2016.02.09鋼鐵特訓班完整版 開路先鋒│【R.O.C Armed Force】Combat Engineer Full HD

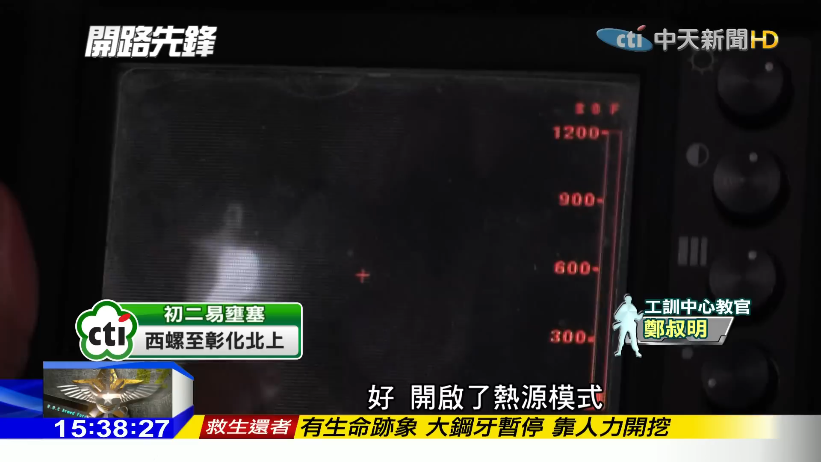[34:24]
救援线 现场通常空间都很狭窄，什么器材都可能派上用场。